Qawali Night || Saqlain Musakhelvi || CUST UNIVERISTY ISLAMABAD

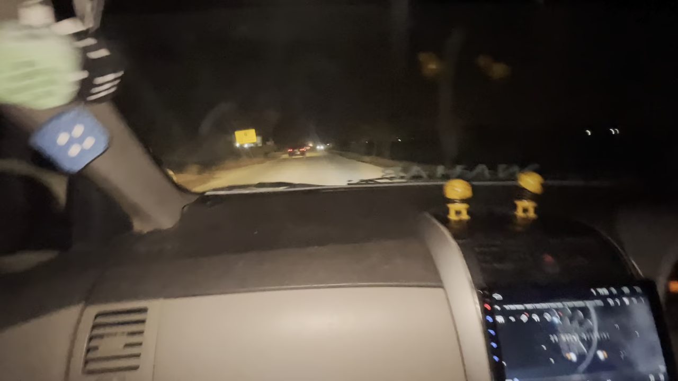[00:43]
رکو ذرا صبر کرو یہ گائز ابھی ہم جا رہے ہیں رستے میں اور یہ رستہ بھی ٹوٹا ہوا ہے اور کافی لیٹ ہو گیا ہے